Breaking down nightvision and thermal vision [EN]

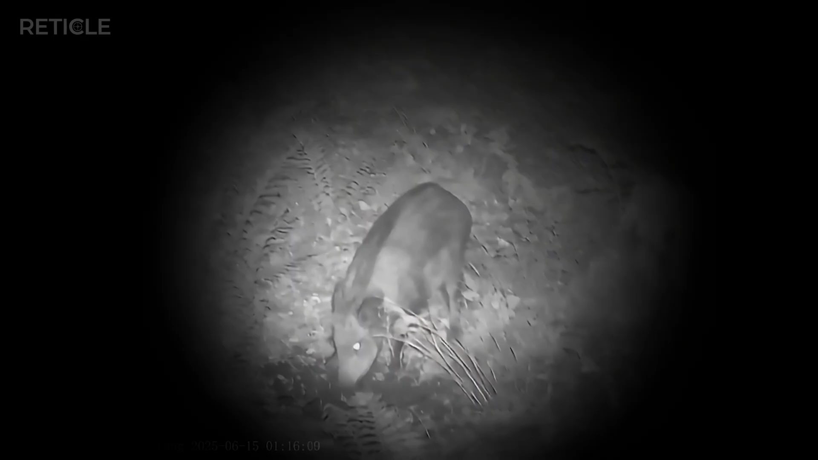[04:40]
A night vision device, on the other hand, always works with reflected light. With digital or infrared light, you actively shine on the target.
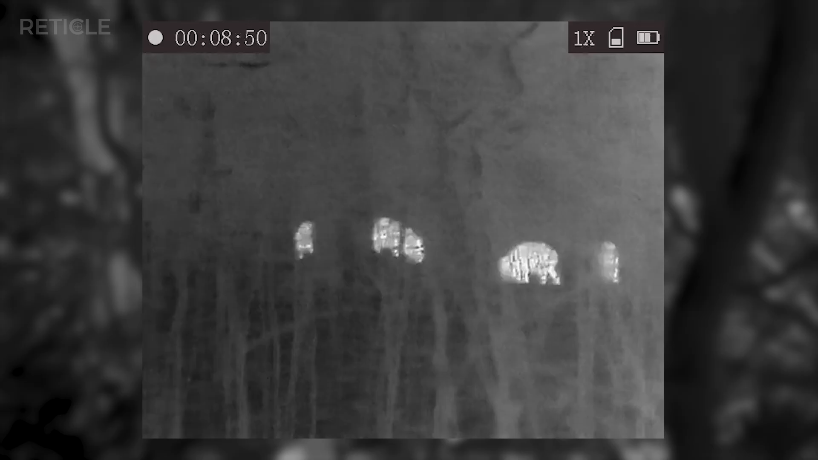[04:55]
From the thermal camera's perspective, every animal's body looks like a glowing lantern behind bush. Great for spotting early, but not necessarily ideal for making a safe shot.
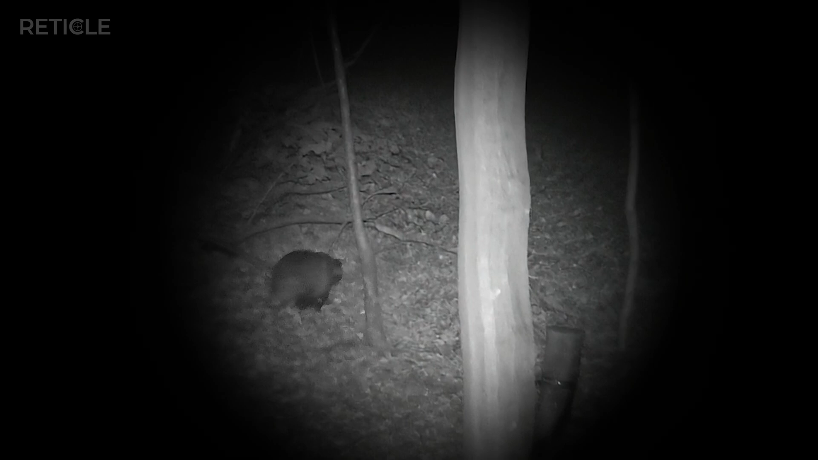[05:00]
Tiny twigs might just get overlooked and the bullet might get deflected. Thermal cameras can sometimes see through obstacles, but not glass.
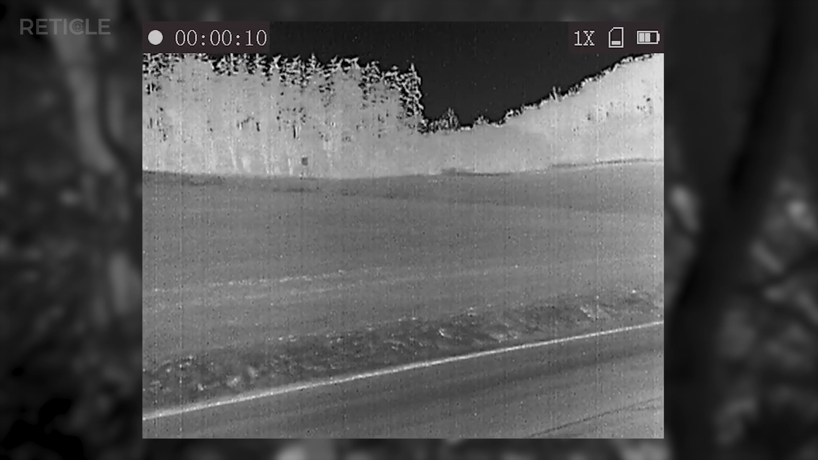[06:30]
When that happens, the image freezes for a split of a second.
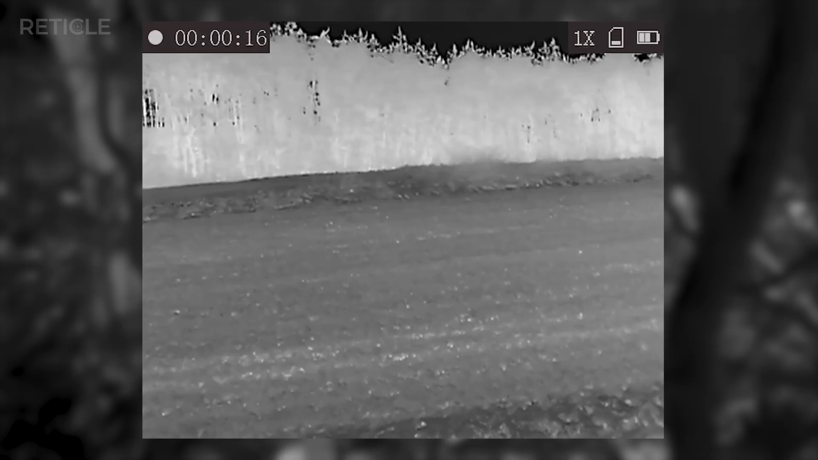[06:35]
If you look closely, you will notice the image clears up again right afterwards. If you are worried that the clicking might scare off game, I have actually never seen that happen,
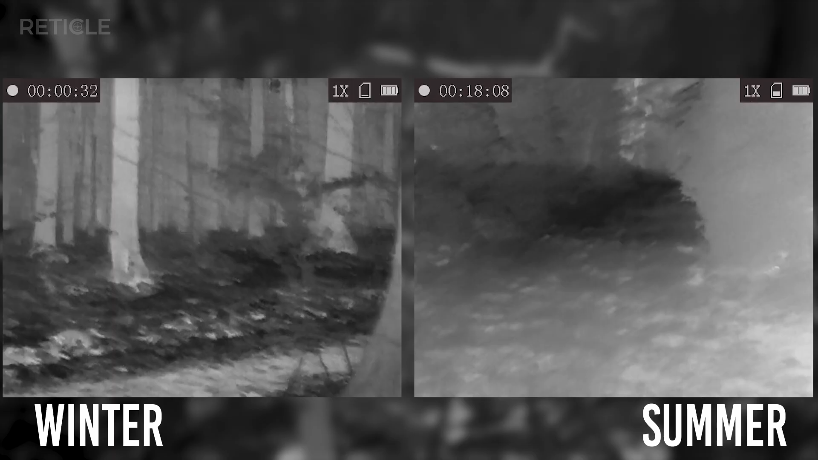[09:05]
For example, a path in winter usually is warmer than the surroundings.
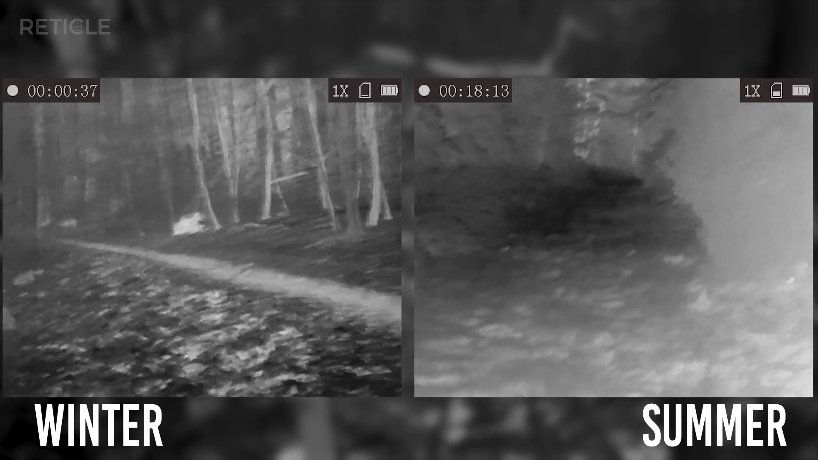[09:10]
But in summer, the same path could be cooler because the leaves around it keep the warmth of the day longer.
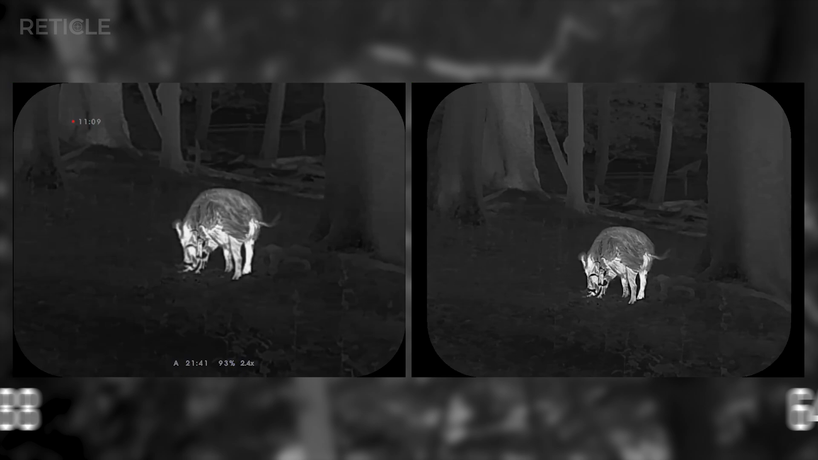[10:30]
The most common resolutions now are around 384 like this one by 288 and 640 by 512 pixels. Decent results usually start around 256 by 192.
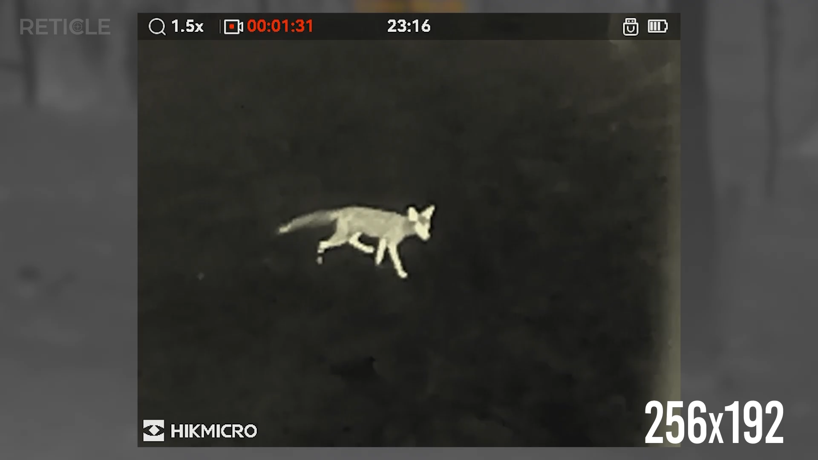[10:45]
The best available resolution today is about 1280 by 1024 pixels.
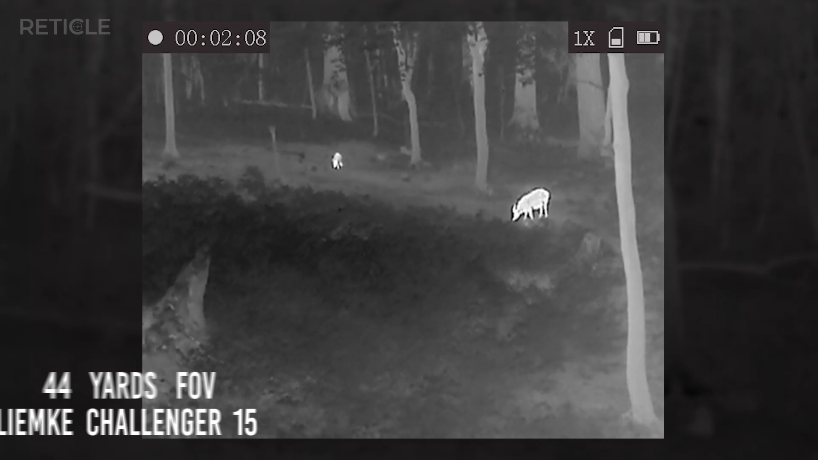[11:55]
Next to it, a wider lens like a 15mm, a 44 yard field of view.
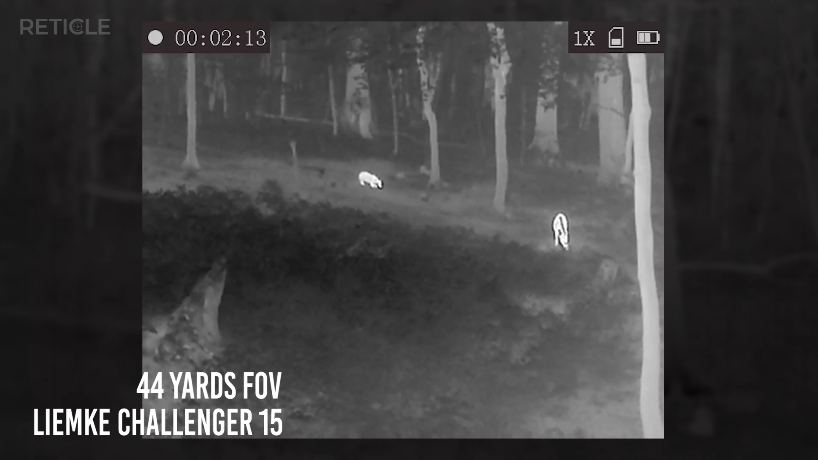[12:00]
If the specs give you just an angle and degrees, choose the higher number. That's the horizontal field of view and you can calculate the actual view area.